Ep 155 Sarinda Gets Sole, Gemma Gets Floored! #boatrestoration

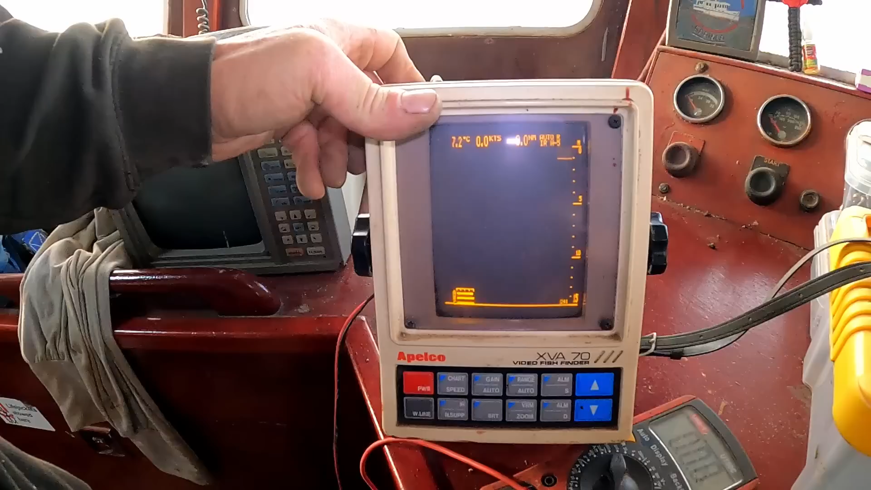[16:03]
Oh yeah, the water's 7.2 degrees.
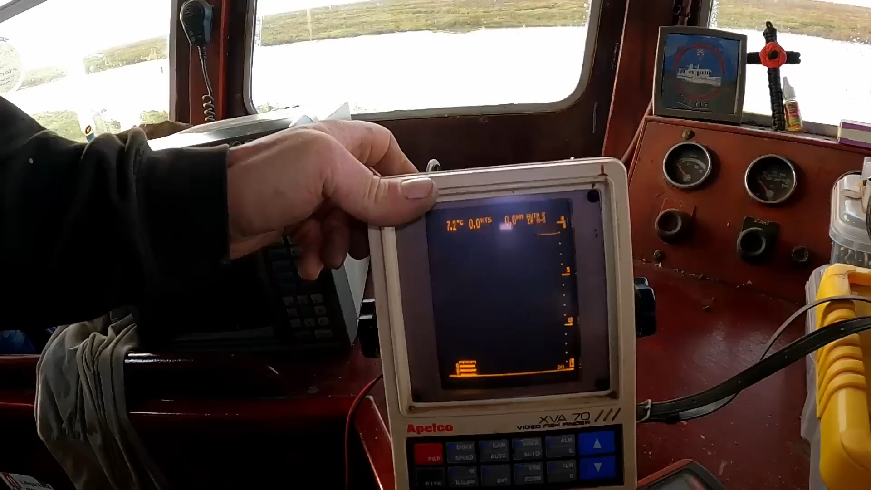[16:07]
What are we, so we're 0.1 off the bottom at the moment. Fishy, fishy!
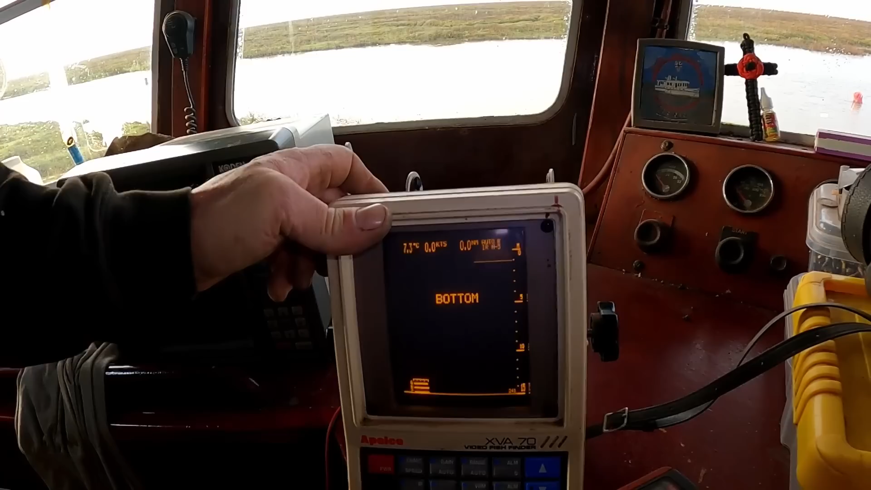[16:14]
Right, okay. That's really cool, isn't it? Alright, so I think we'll leave this plugged in for the day and we'll see if it measures our depth.
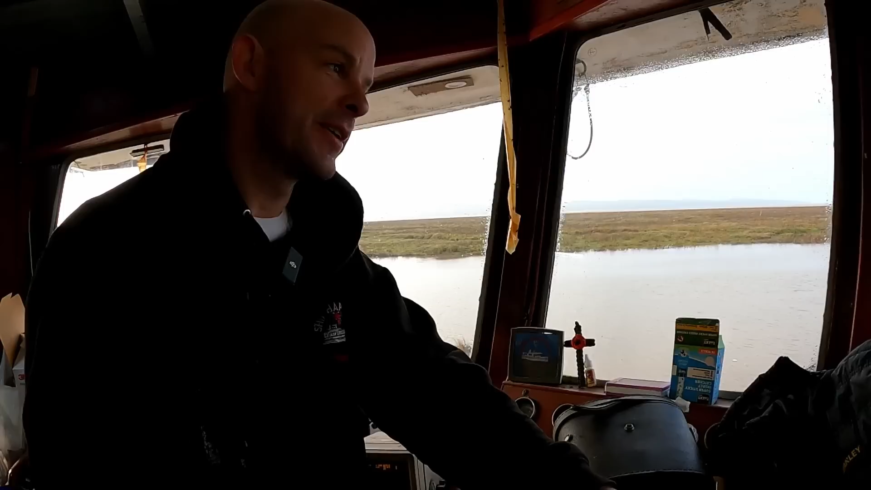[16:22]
Because we're nowhere near off high water yet. What do you do with it now? Because obviously it's not really much used to us. Is it a classic? Is it actually worth anything?
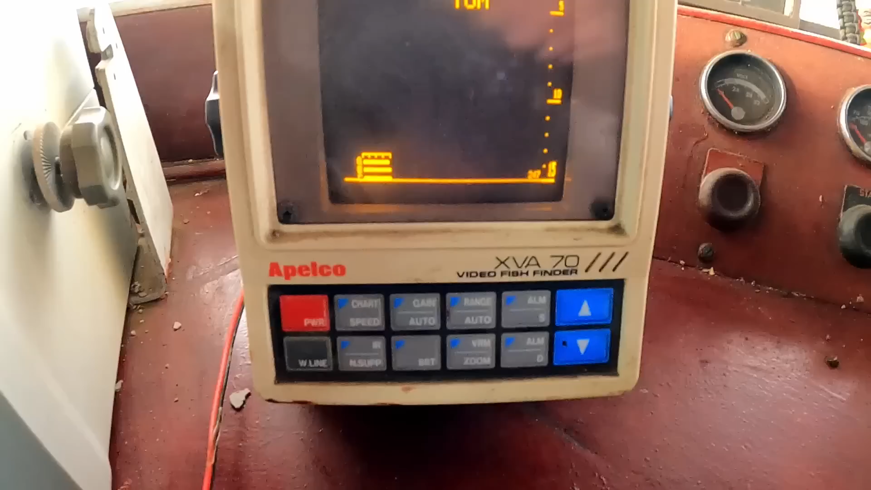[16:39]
So it's working stably.
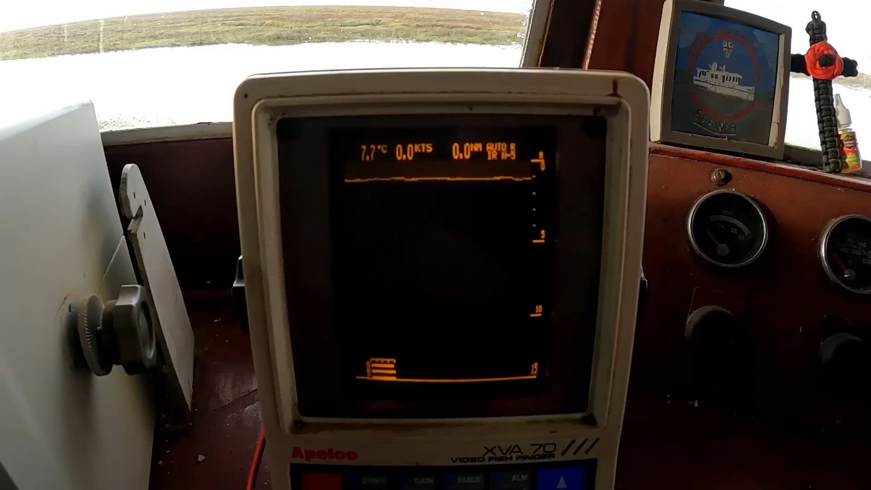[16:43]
On screen: water 7.7°C, speed 0.0 kn
So now at the moment it's basically, I think they're saying we're like, what was it, 0.1 of a meter?
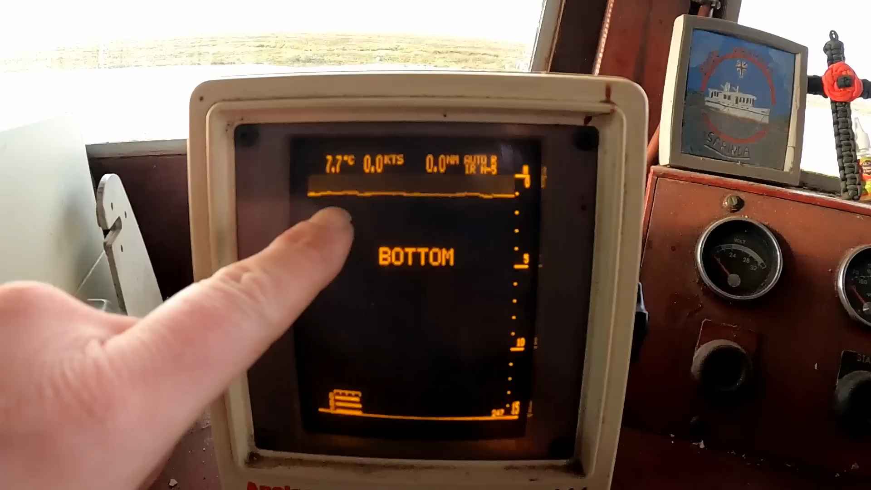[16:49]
On screen: water 7.7°C
Yeah, I think this is the bottom, like the floor. So there's the depth, so there's zero.
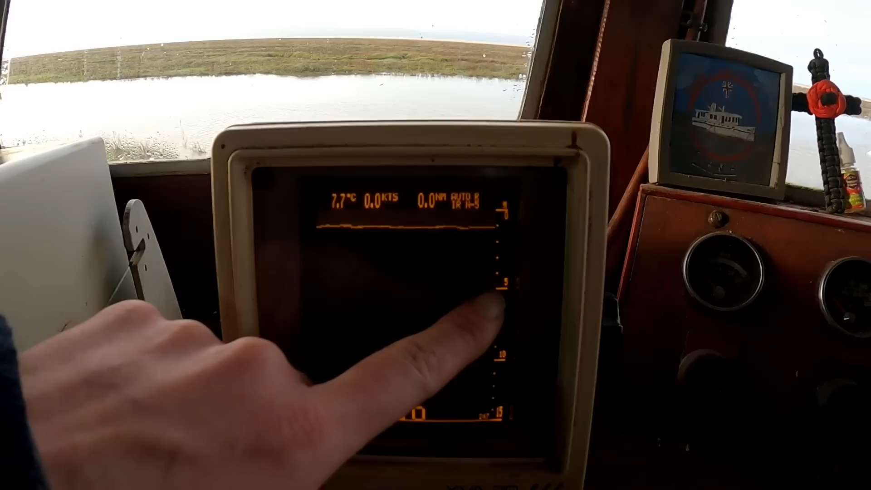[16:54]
On screen: water 7.7°C, speed 0.0 kn
There's... Is that meters or feet? Hold on a minute.
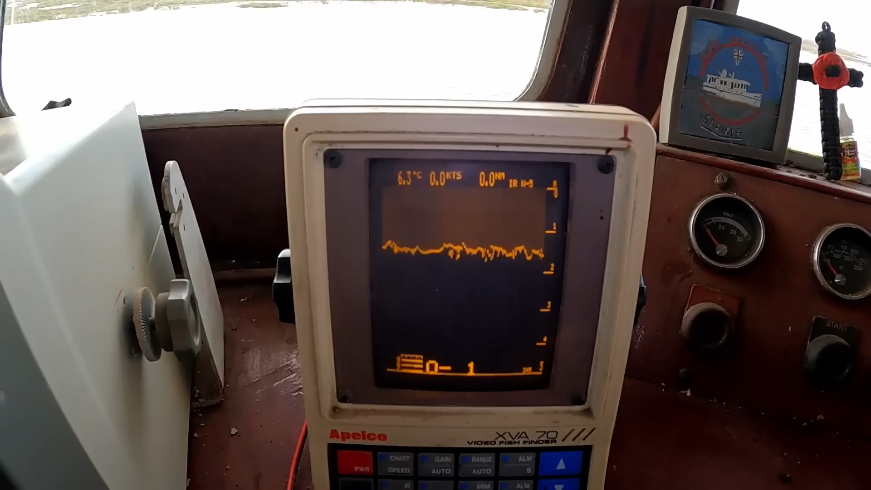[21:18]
On screen: water 6.3°C
Is it like 1.5 metres? Do you believe that? I don't believe that.